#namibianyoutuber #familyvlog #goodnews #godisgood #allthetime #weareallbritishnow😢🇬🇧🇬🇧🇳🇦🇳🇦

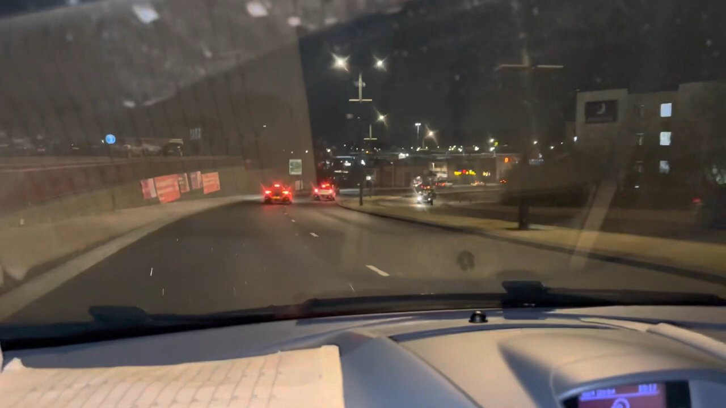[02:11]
Yes, I literally got something to tell my man. Something. We are expecting twins. Guys, guess with me. Look at Stoke on Trent, the beauty. Don't mind the car actually,
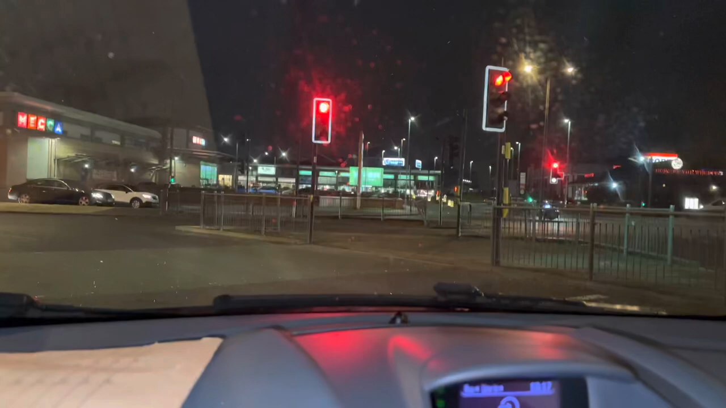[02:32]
but just look the beauty of Stoke on Trent, darling.